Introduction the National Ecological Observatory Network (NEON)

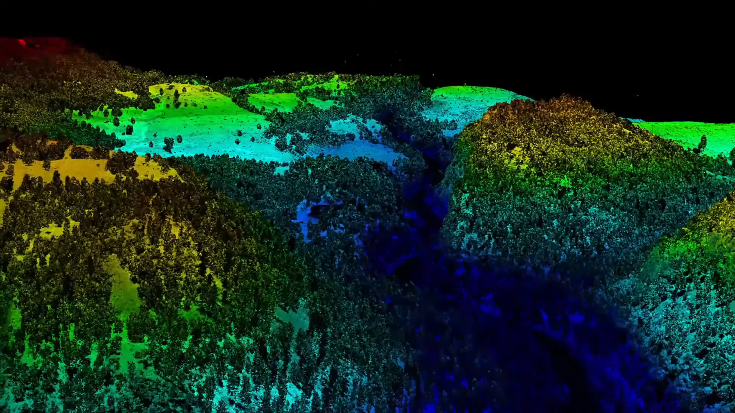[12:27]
Remote sensing images like these have incredibly high resolution data,
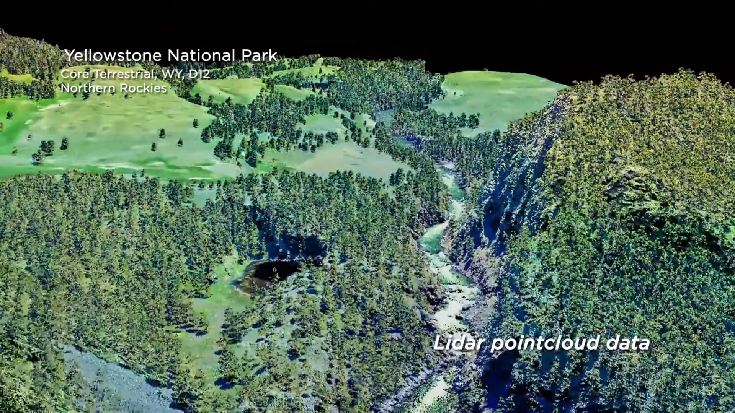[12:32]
the ground cover, canopy, and all the vegetation.
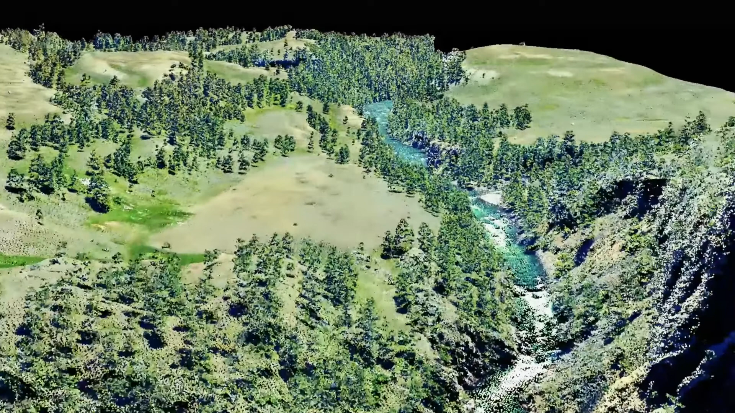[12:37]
We schedule our flights across the country to collect during peak greenness and coordinate with the field teams that are manually collecting data on the ground.